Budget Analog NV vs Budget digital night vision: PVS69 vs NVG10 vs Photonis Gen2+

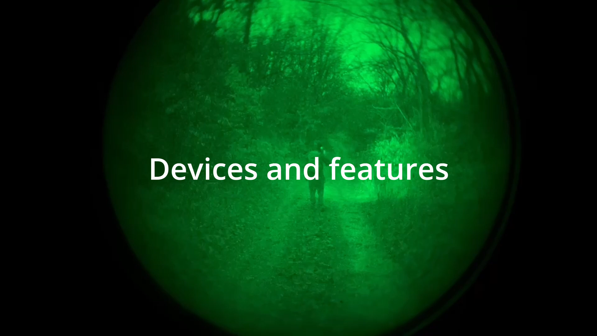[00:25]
Starting with devices and features, with the cheapest device coming in first, the PVS-69 Echo.
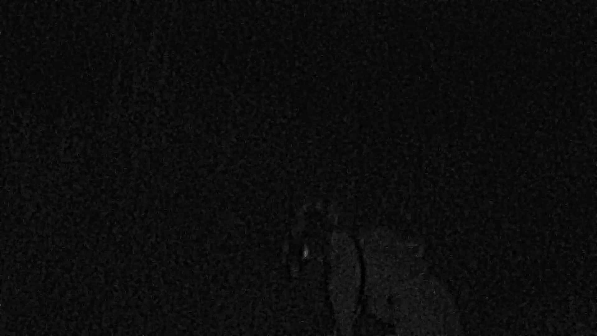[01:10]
But, both the current and my generation use the Night Eagle 3 sensor and V760A3 displays, so performance should be pretty similar.
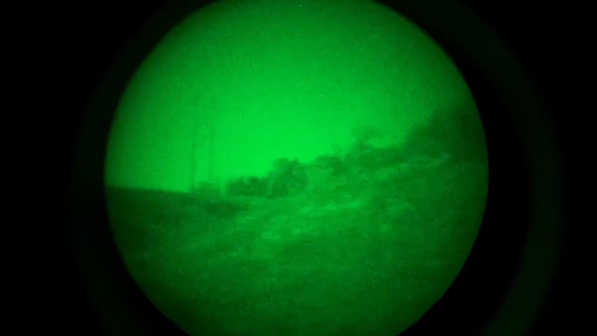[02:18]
but it should have a FOM around 1600 minimum, which is pretty in line with most Gen 2 Plus analog night vision units.